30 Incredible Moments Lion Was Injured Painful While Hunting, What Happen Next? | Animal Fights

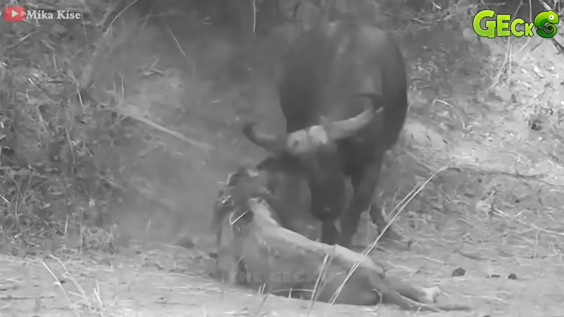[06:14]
But unlike previous hunts, this time the lion is too sick.
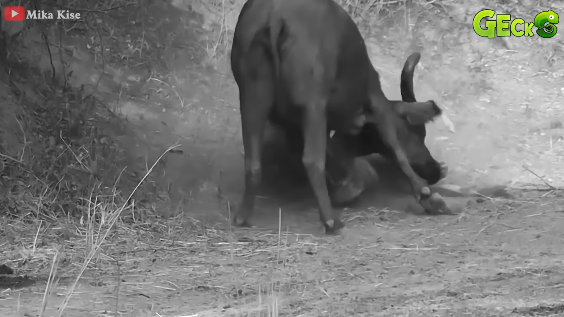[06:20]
So it is attacked again by its prey.
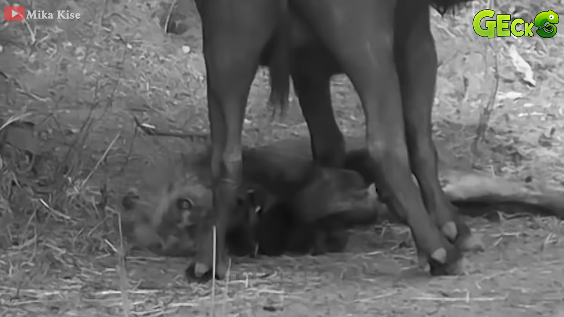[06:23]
With its sharp horns, the buffalo continuously beats at the lion.
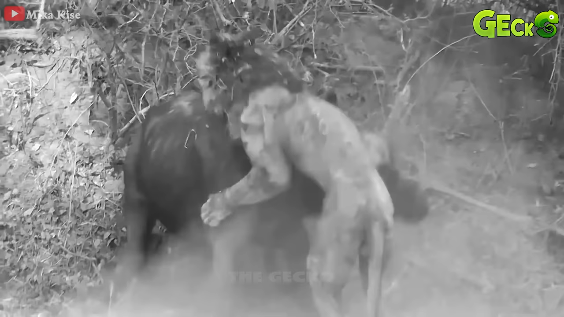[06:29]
The presence of a second wild buffalo is even scarier for the lion.
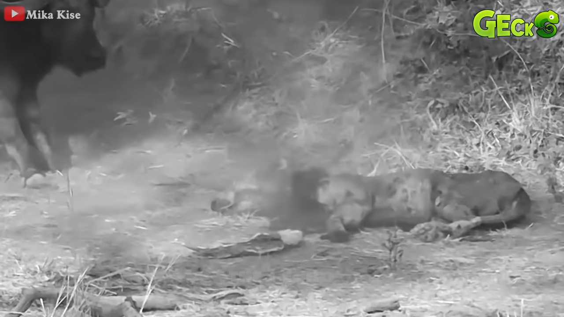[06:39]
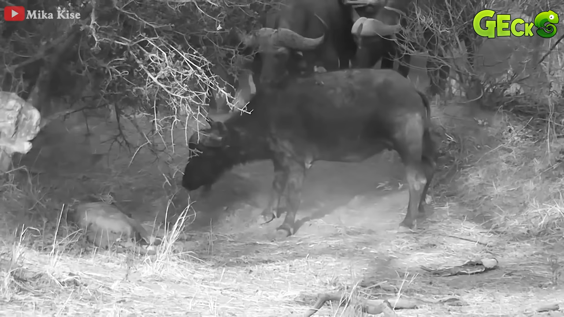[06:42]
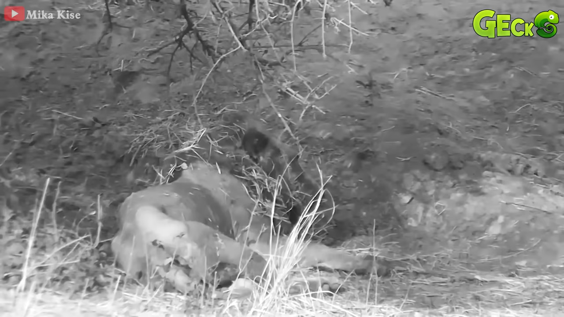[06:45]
And after the fierce battle, the lion has collapsed, breathing extremely weakly. The lion looks bathed and keeps going in circles.
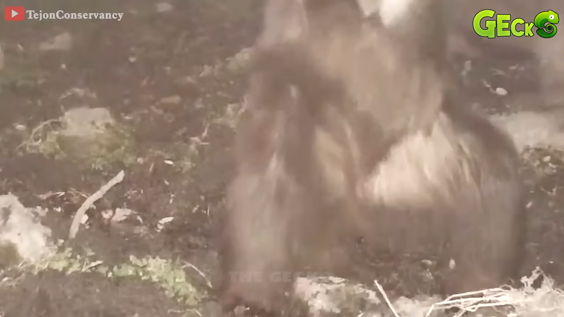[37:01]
Grizzly bear rushes and pounces on the wild boar.